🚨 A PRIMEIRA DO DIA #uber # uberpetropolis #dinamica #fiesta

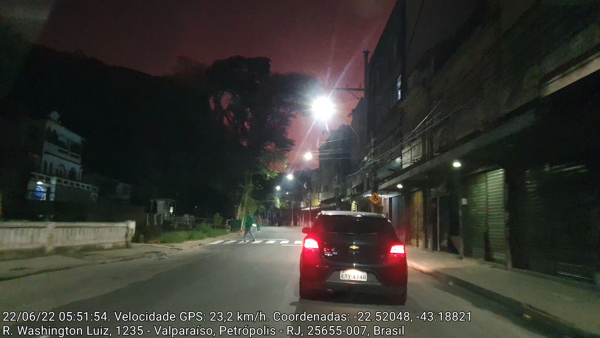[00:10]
Beleza, vamos lá pegar então a primeira corrida do dia. São 10 para as 6 da manhã. Vou pegar uma corrida pertinho, rapidinho. O valor não é alto não. Vou ganhar 5,60. Mas é pra... já daqui a pouco já começar a aparecer a boa, né?
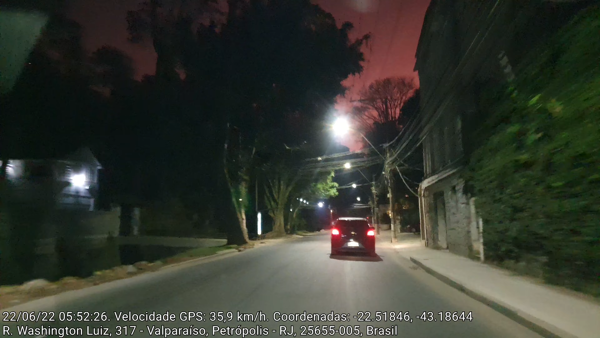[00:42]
Como é pertinho a gente vai. Então tá aqui, ó. Vamos ali no centro. Estamos aqui na rua agora Washington Luiz.
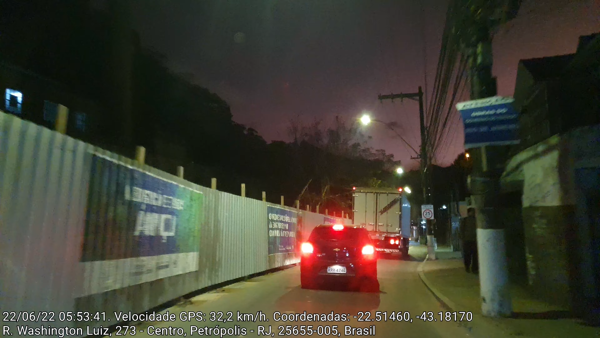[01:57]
Aqui ó, do lado esquerdo aqui caiu um pedaço da rua ali. Então eles estão refazendo isso daí. Isso daí já é o estado que tá fazendo, não é a prefeitura não.